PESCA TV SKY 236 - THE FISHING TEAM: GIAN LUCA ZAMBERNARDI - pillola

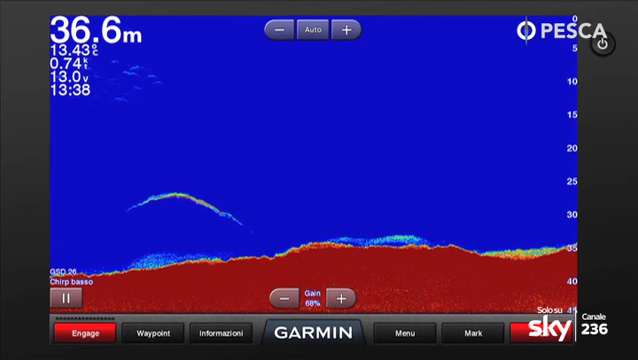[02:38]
On screen: depth 36.6 m
denti, cericcioli, quello che sia. Utilizzo anche altre strumentazioni per vedere l'arrivo di pesci che ti arrivano magari in pastura, che non riesci a vedere o non riesci a percepire con strumentazioni normali e da lì vedi il comportamento dei pesci, cosa mangiano, cosa vanno, le schetua e quello che succede. E da lì ti comporti di conseguenza in base a quello che devi andare a insediare, nel senso che in questo caso ci viene sempre usato per i tonni queste robe qua. L'importante è sapere interpretare lo strumento che usi e niente, da lì scaturisci veramente quello che può essere.
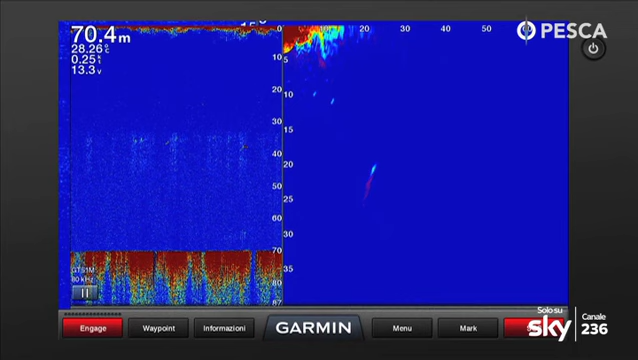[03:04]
On screen: depth 70.4 m
Le vai a insediare, naturalmente, non ti dico quasi cinico, ma insomma la preda proprio precisa e ideale che vai a cercare nella sua giornata di pesca queste qua.